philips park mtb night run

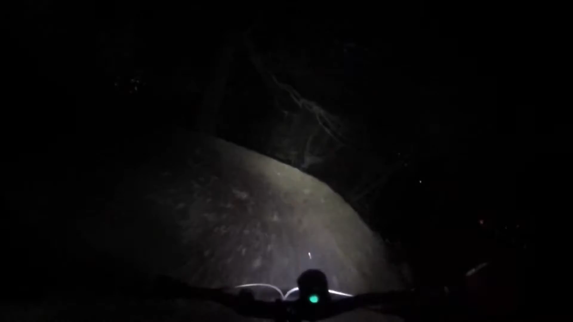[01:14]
That was a big other f***ing rock!
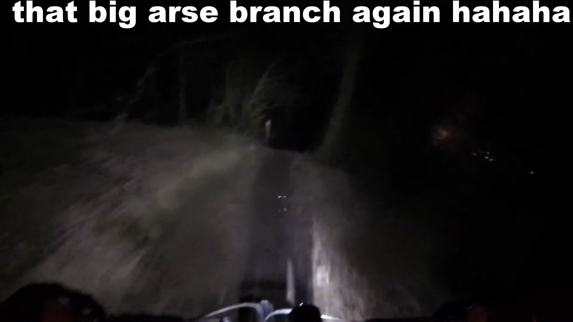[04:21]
You see that twig? Well, branch!